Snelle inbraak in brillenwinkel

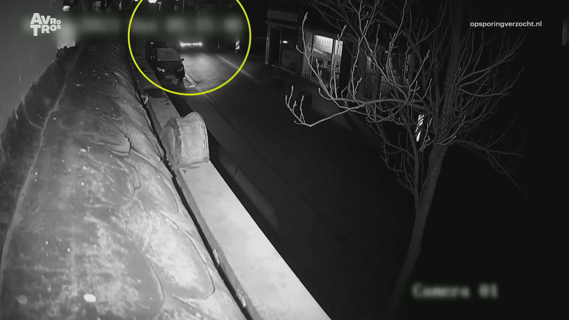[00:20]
Het is vermoedelijk een Volkswagen Golf. Zijn uiteindelijke bestemming is de Emmastraat.